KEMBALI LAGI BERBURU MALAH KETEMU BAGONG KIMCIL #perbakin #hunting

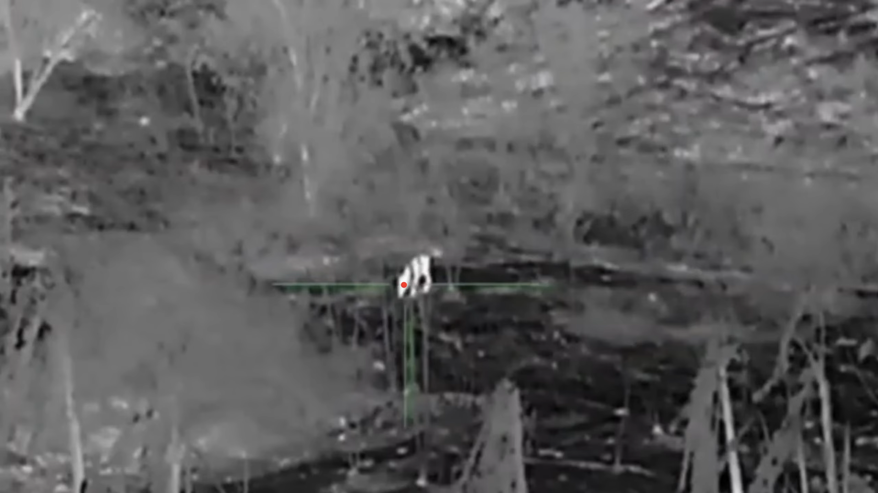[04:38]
ada penampakan babi satu ekor guys.
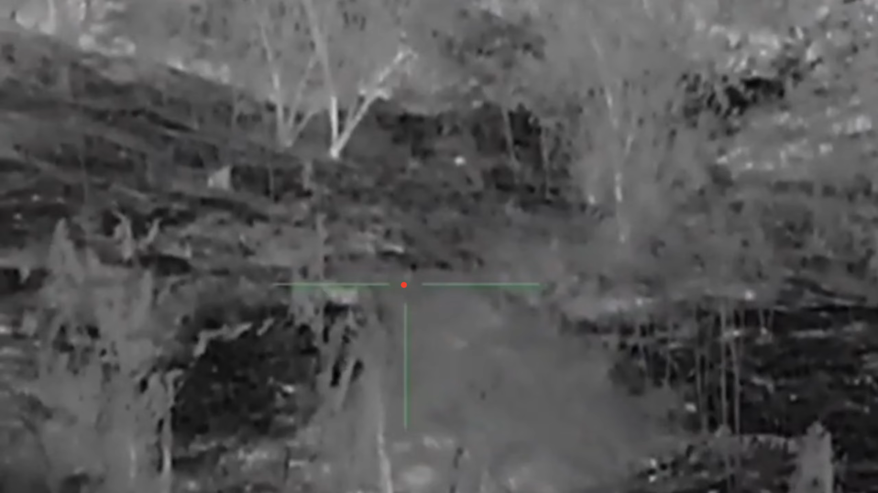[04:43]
Ini sekitar 100 meter di lokasi kebakaran ini.
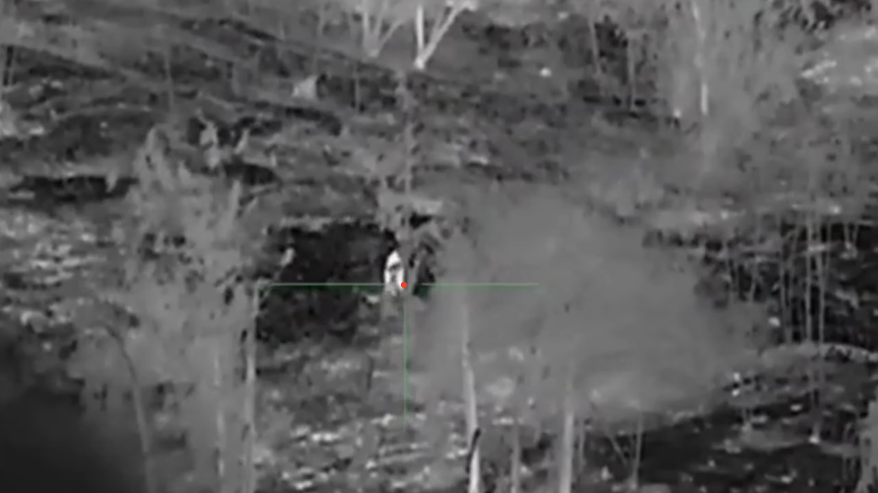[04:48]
Kita tunggu dulu sambil lihat, barangkali masih ada rombongannya yang besar. Ini ukuran sekitar 40 kiloan paling.
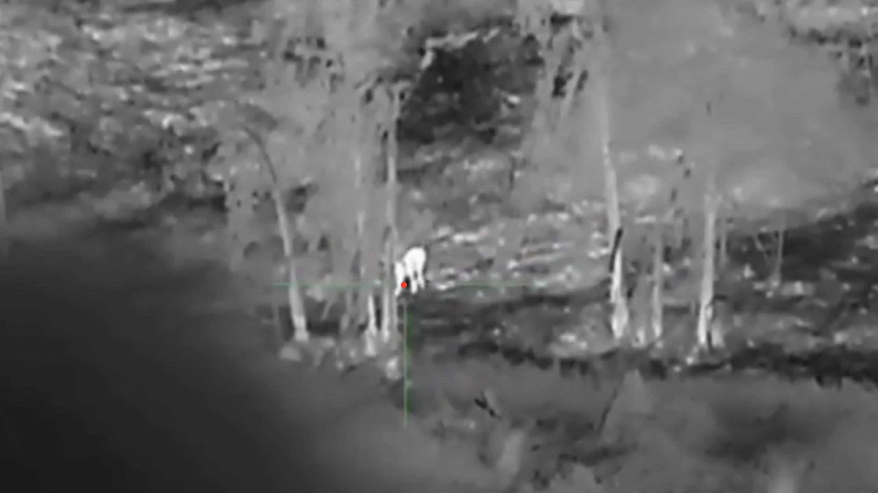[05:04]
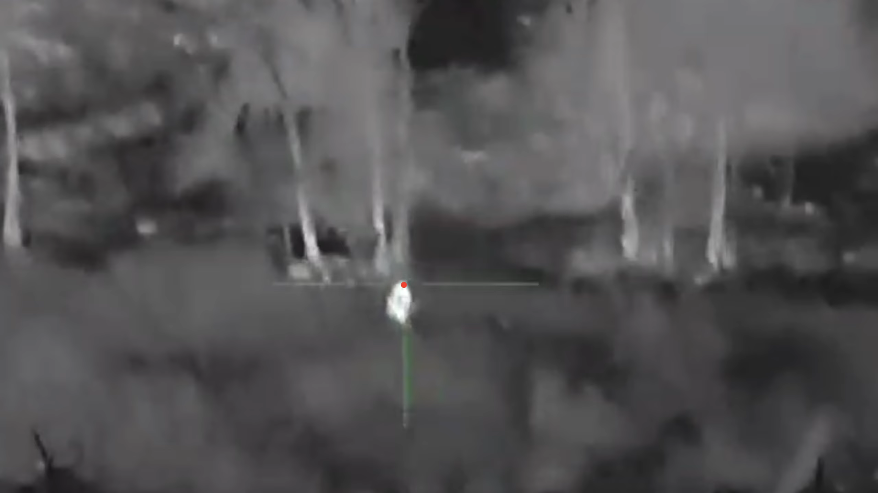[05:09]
Biasanya babi di sini rombongan, tapi ini sendirian, guys.
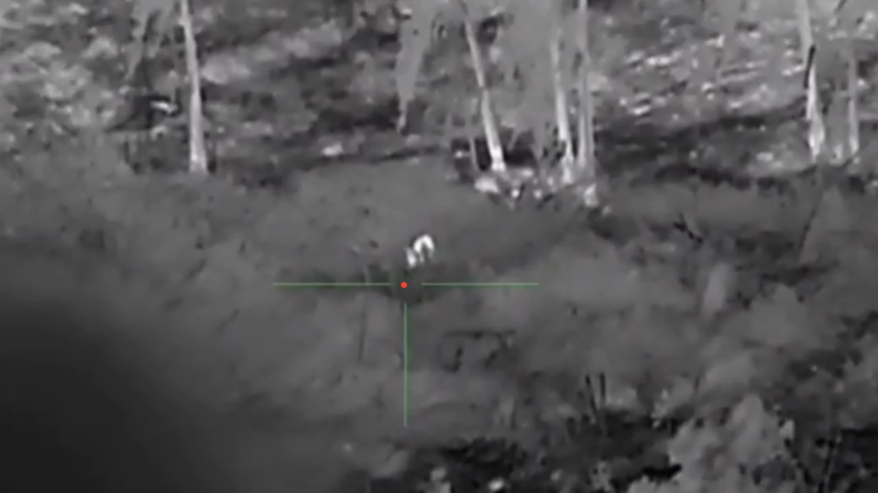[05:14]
Makanya kita tunggu dulu rombongannya. Kalau nggak ada lagi ya kita tembak.
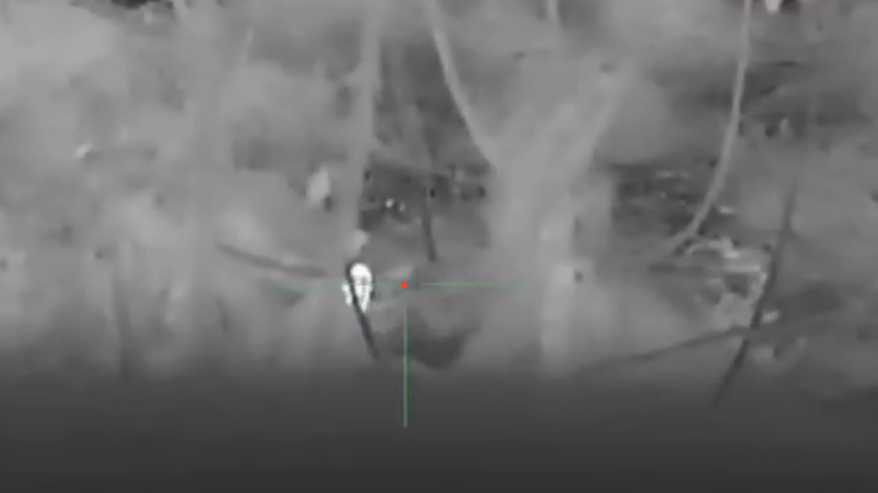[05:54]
Babinya semakin mendekat, guys. Ini sekitar 60 meteran.
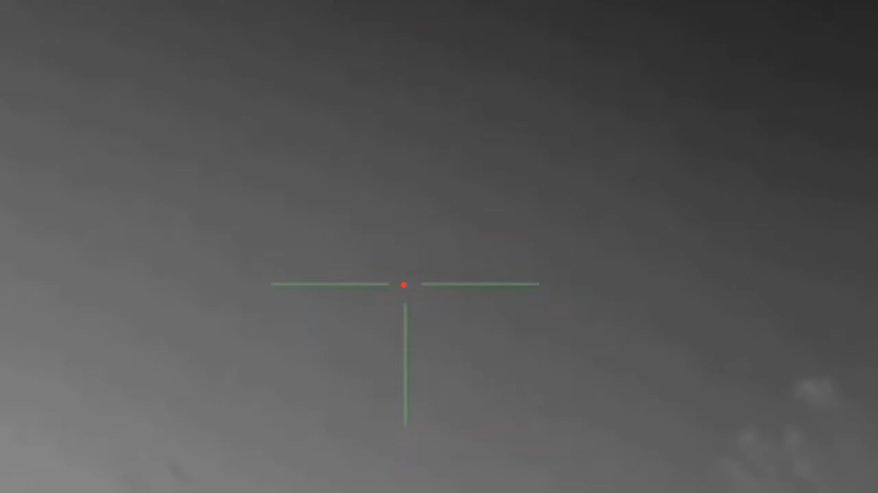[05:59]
Masih belum ada juga datang rombongan yang lainnya.
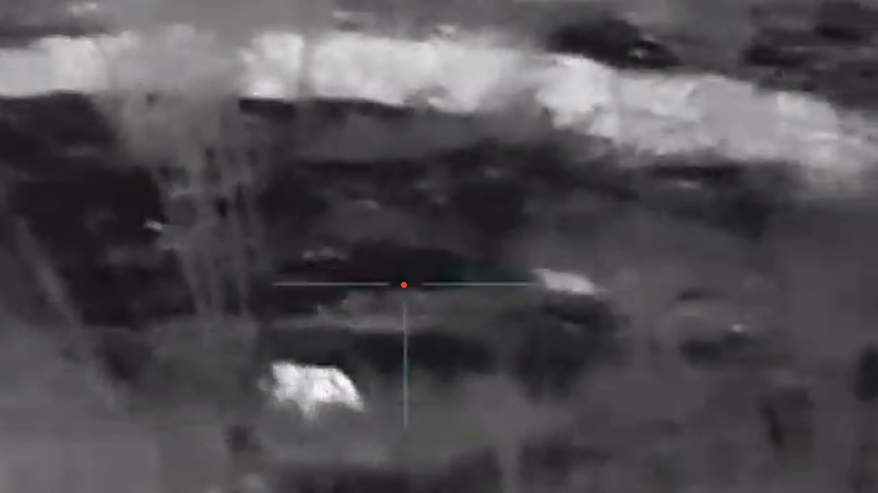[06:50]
Ternyata babinya masih lari, guys. Dan akhirnya
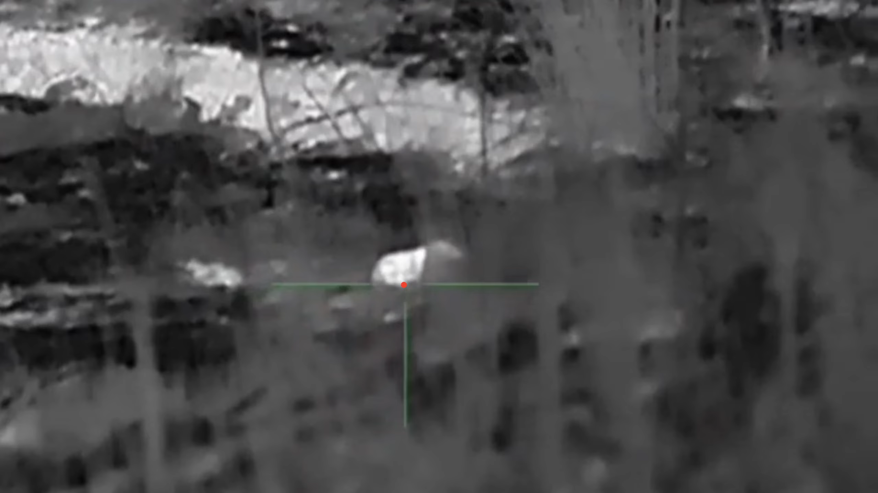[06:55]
terkapar. Oke, kita evakuasi ya, guys.
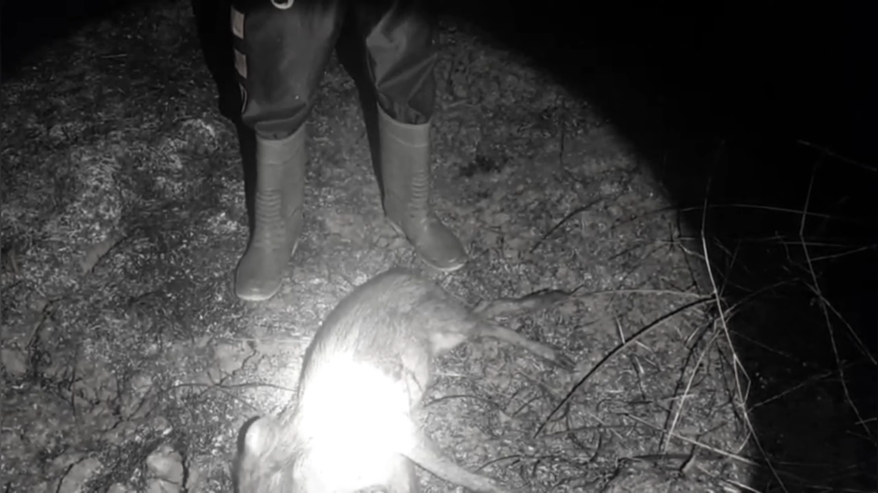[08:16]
Mantap. Oke, proses evakuasi dulu, guys.
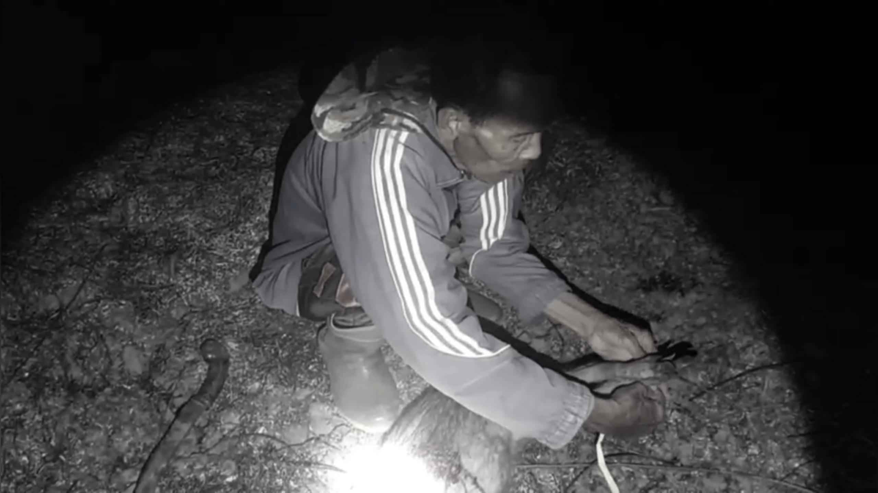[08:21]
Kita angkut. Lumayan lah si kakak. Ngararisan, ngararisan.